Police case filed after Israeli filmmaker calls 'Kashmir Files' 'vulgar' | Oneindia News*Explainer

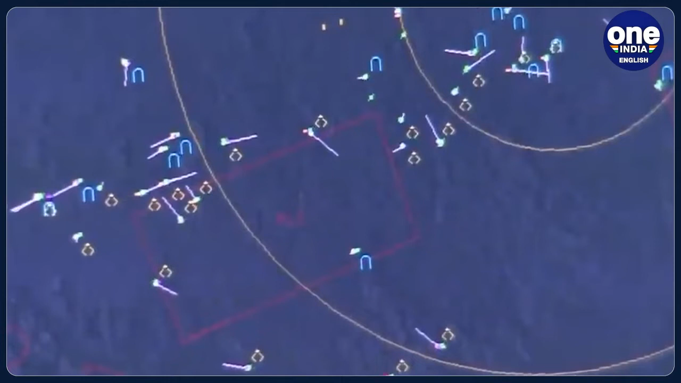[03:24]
It developed AWOCs – Airborne Warning and Control System which is in much demand in the entire world.